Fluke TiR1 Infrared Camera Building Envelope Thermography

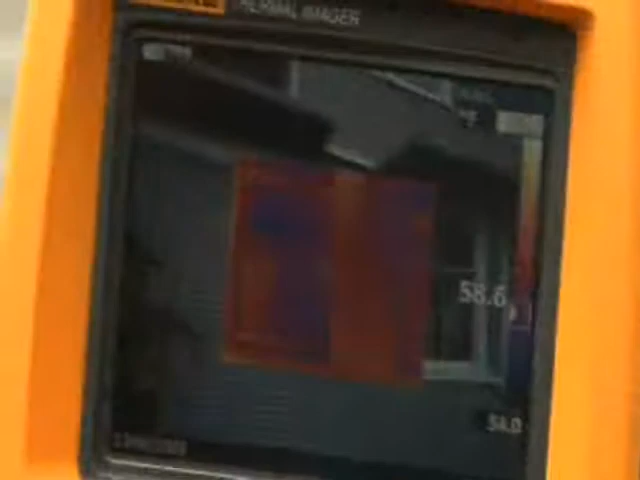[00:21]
A quick scan of the outside of this home shows a problem right away.
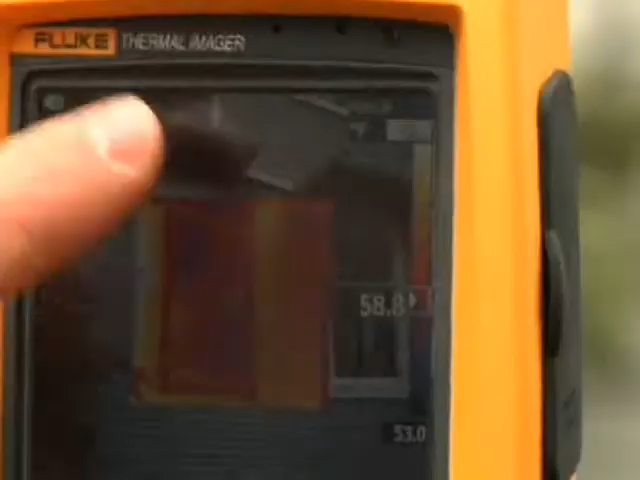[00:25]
See that bright strip to the right of the window?
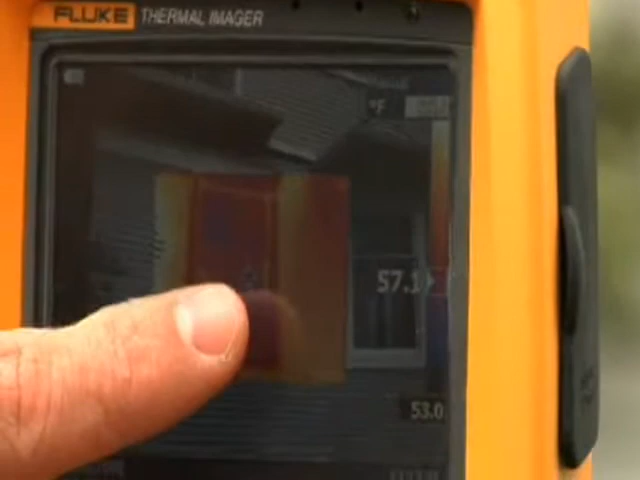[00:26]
It's about 55 degrees out here, so you know that all that heat is coming from the inside of the house.
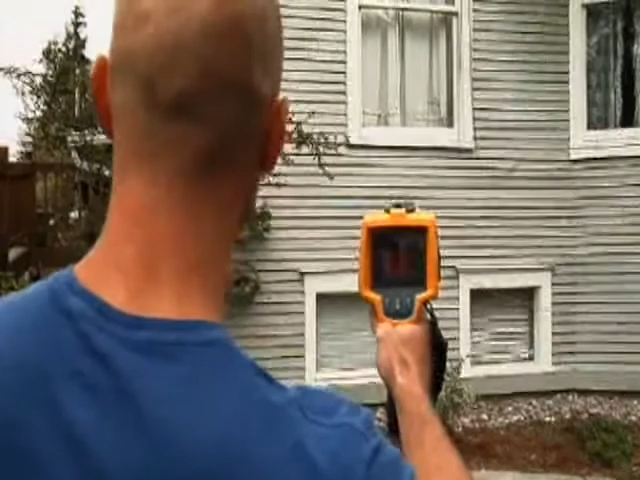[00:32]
I'm pretty sure that there is insufficient insulation in this part of the wall. Let's head inside and see what else we can find. I'm going to start out here in the bedroom by just scanning the walls.
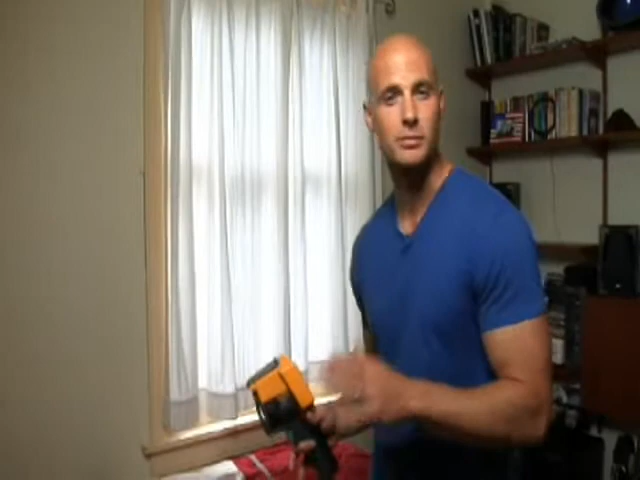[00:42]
What I'm looking for is insulation that's possibly missing, deteriorated, or possibly just pushed down in the stud cavity. By pointing the imager up and down the wall, I notice a cool patch on the edge of the window which validates our findings from outside.
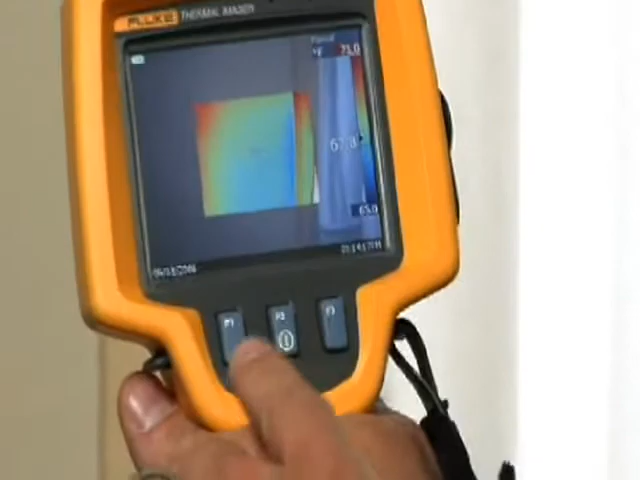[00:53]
What this is, is energy leaving the house. And that's money coming out of your homeowner's pockets.